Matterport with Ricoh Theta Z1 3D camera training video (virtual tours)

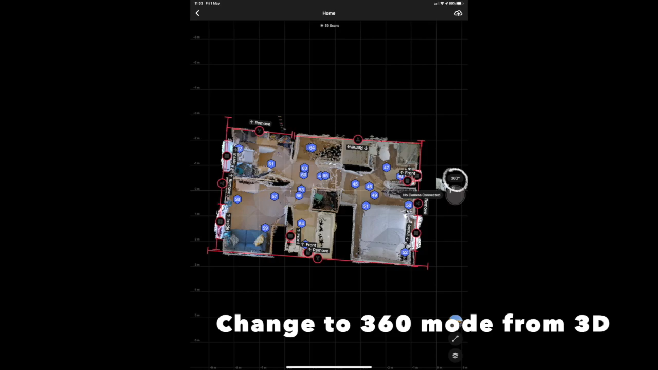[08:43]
circle is on the screen you push it there to change to this mode okay so now we're in 360 degree mode what we're going to do for an external shot same as indoors place the camera go
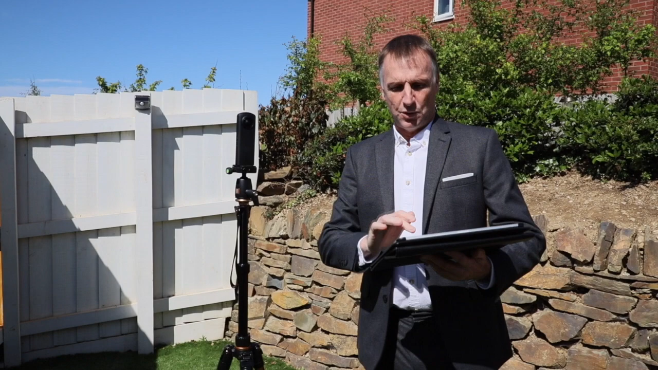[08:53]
onto the app get out of the way push the capture and it will take a 360 degree shot of the area back garden front views whatever you like and then we'll add that to the plan at the end that's all our work done with the camera now we've taken all of our scans and all our 360 degree
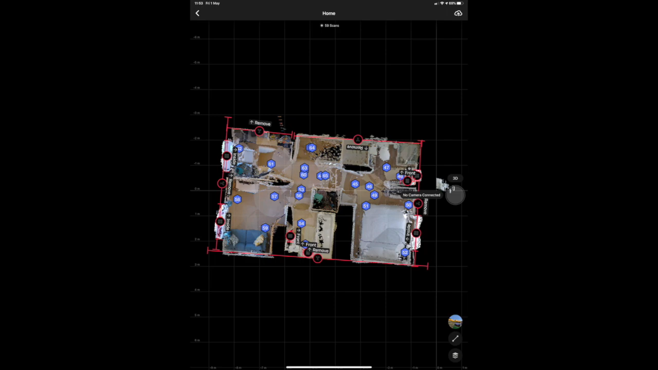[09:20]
photographs what we need to do now is mark any mirrors or windows on the property and also we like to use the trim tool just to go around the edge to make sure that it's nice in the dolls house effect we then click the upload button and send that off to Matterport so now to add the 360 degree
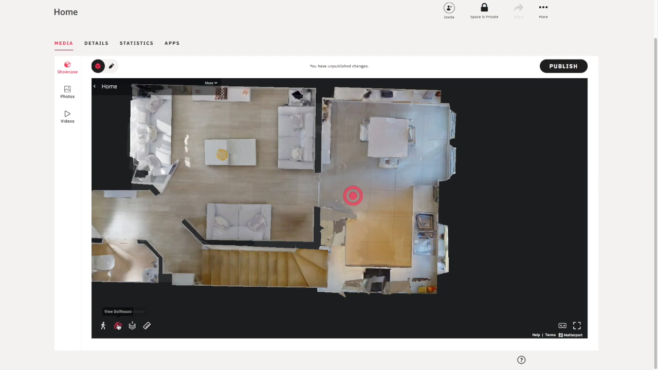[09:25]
photographs to the plan we need to go onto the Matterport software and go into edit mode for this
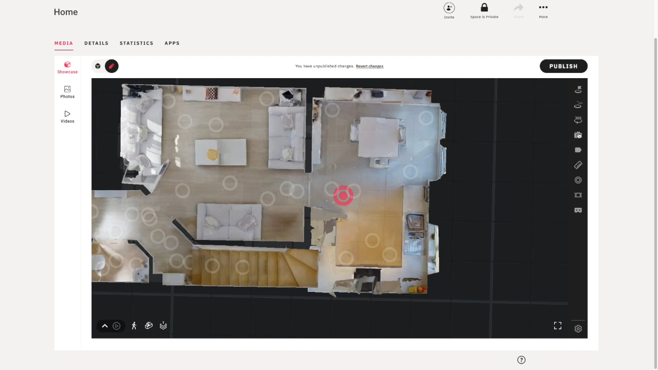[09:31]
and if you noticed in the right hand side you'll see a box for 360 degree photographs what you do is go down select the one which is appropriate and you'll just drag it onto the floor